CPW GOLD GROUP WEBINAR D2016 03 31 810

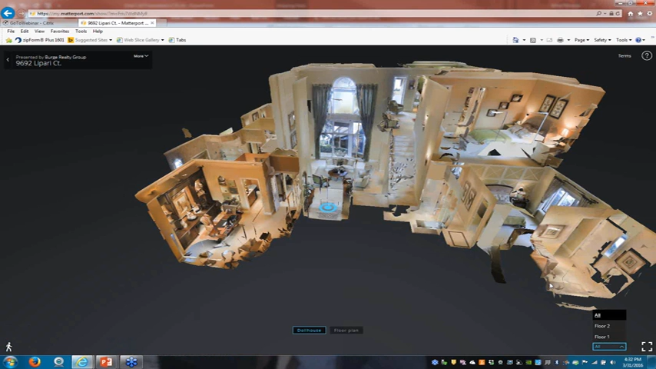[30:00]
So you can actually show the floor plan where you can have both floors on there, or you could just do a first floor, second floor. Um, and if you can really see that too much on here, but, um, I don't know, I just looking at this.
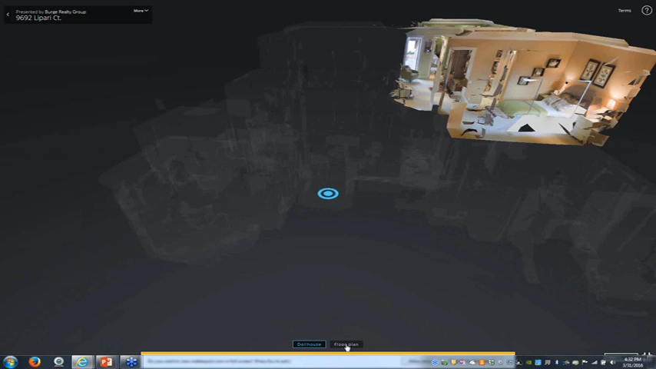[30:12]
So just, I'm like, go ahead. And basically what happens is once you're in, oh, there's your floor plan.
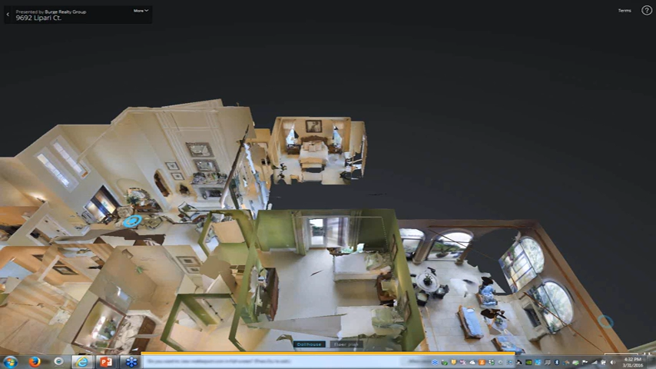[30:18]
Um, once you're sitting in one of the rooms, you can use your mouse to drag side to side, look side to side, and look up and down.
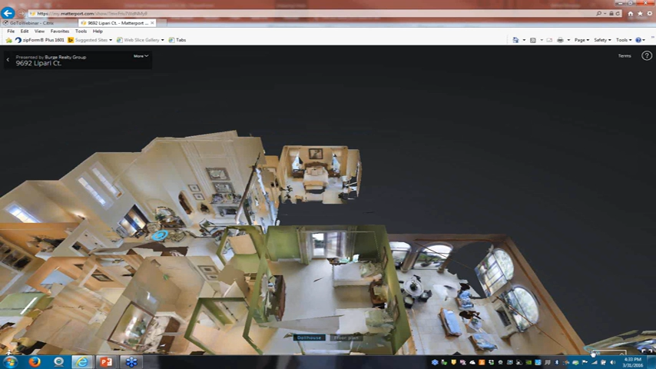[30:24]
And, um, and be able to click. And then when you click one time, it walks you forward. And you can walk around the house and look up. You can see the details in the ceiling. You can look down, see what kind of the floors are there. And, uh, and you can basically walk through the home.
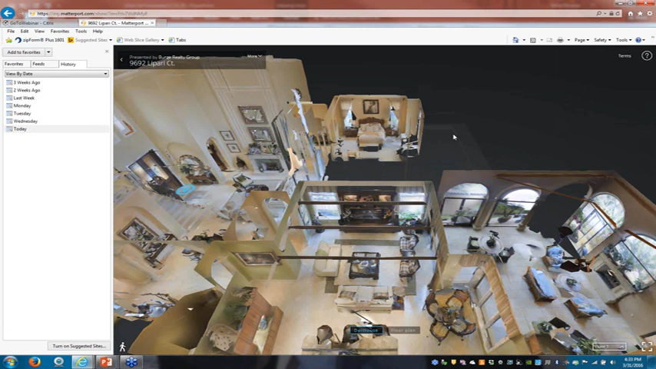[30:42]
Um, it doesn't work real well outside. We've, we've got it to shoot out a little bit, but you can stand at the window and look out the window like you would normally do if you were in the house.